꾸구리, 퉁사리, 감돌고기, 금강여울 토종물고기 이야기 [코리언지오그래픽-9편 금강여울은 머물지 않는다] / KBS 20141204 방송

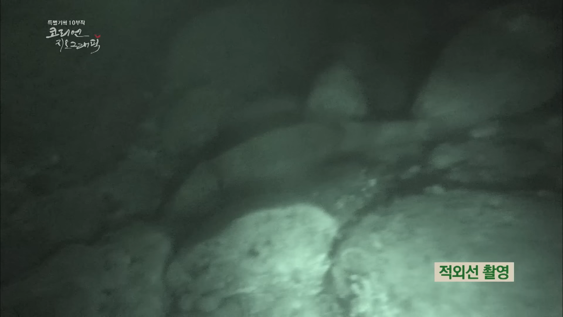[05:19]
그런데 꾸굴이의 눈은 오히려 또릿또릿합니다 어찌 된 일일까요?
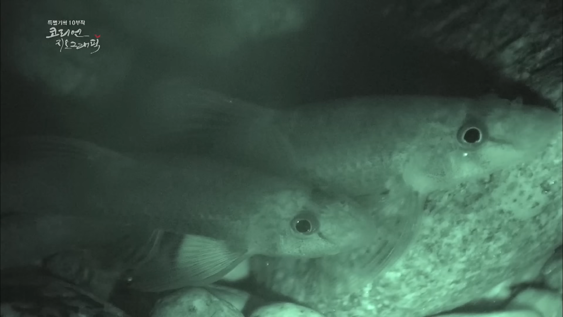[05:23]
꾸굴이는 야행성 물고기인 것이죠 눈을 동그랗게 뜨고 빛을 모으면 어둠 속에서도 사물을 잘 볼 수 있습니다
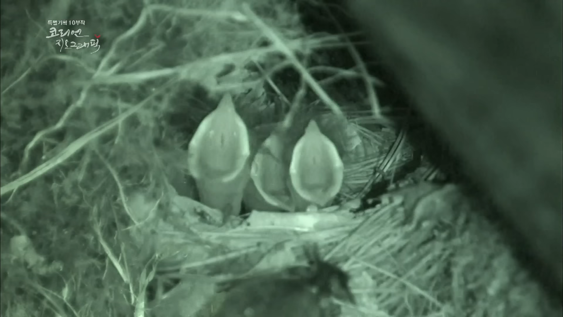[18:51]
벌써 둥지를 틀었군요 여울의 이끼로 만든 둥지는 이 세상 그 어느 것보다 포근한 보금자리입니다